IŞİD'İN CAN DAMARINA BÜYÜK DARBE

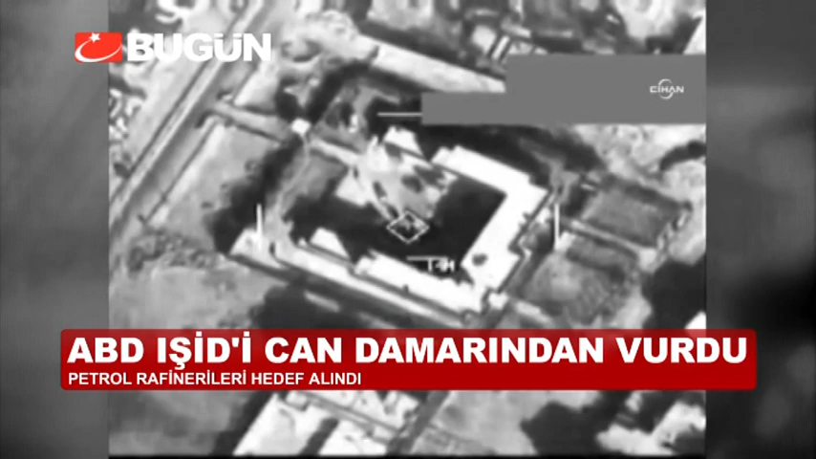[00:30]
Amerika, Suudi Arabistan ve Birleşik Arap Emirlikleri ile birlikte gerçekleştirilen operasyona hem savaş uçakları hem de insansız hava araçları katıldı. Toplam 13 saldırının 12'sinde IŞİD'in kontrol ettiği modüler petrol rafinerileri hedef alındı.